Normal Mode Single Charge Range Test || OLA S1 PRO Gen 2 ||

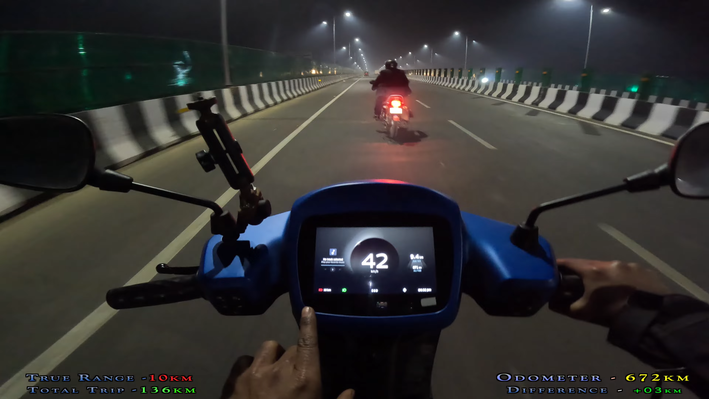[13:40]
Now, you can see the range of 10 km and 9.4 km. It means the drop is full of 6 km. It has been a little disappointment here. The range of 7 km is running from the normal mode. It has been 9.7 km. It has been a total of 7 km. The range of 7 km is running and running. It's going to hit the chakras.
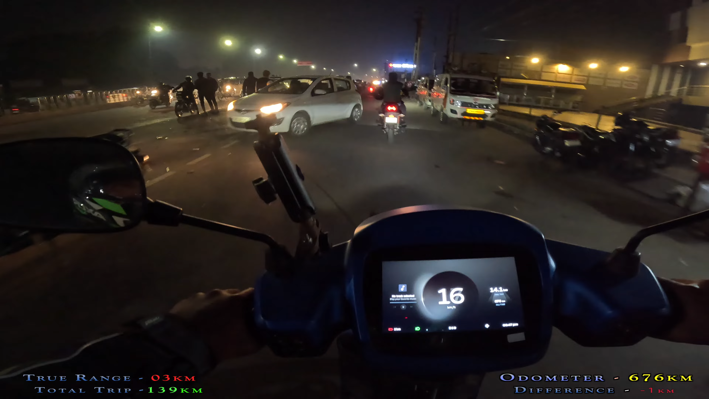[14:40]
sure what the water is going to be. The water is going to be in the air. You can see the range of 2 km,